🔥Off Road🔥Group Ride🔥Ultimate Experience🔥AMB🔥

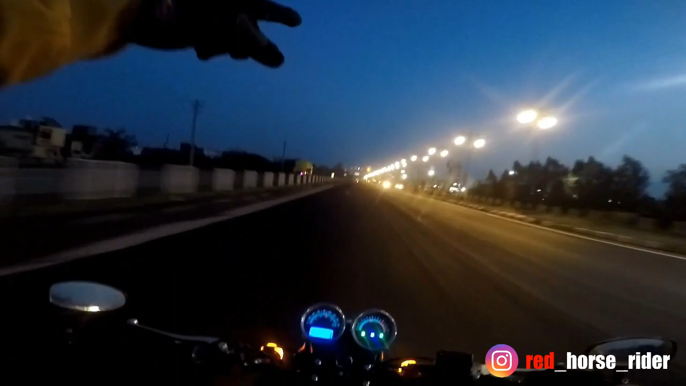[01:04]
गाइज अभी हम पहुंच गए हैं अम्बाला, तो यहाँ हमें मिलेगा हमारा ग्रुप
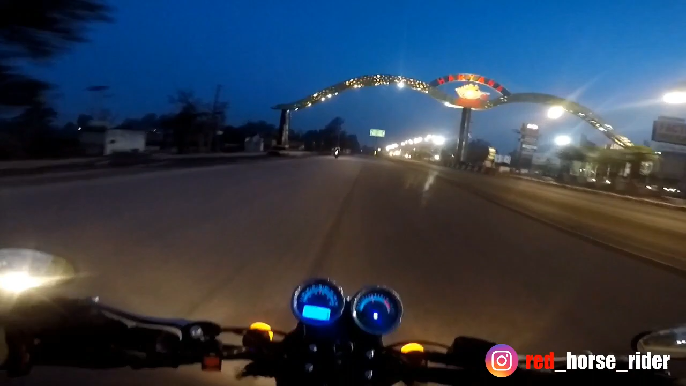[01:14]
अम्बाला मोटरसाइकिलिंग ब्रदर्स के मेंबर, और इसको इस भाई को तो जानते ही होंगे, गौरव शर्मा। काफ़ी लंबी लंबी राइड कर चुका है, दो बार ही लद्दाख हुआ है